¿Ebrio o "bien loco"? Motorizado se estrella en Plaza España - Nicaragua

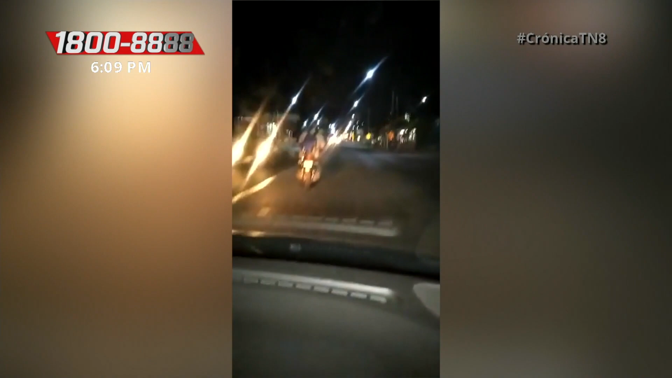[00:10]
Desde el interior de un vehículo el conductor se da a la tarea de grabar y se logra ver a un motociclista haciendo zig zag.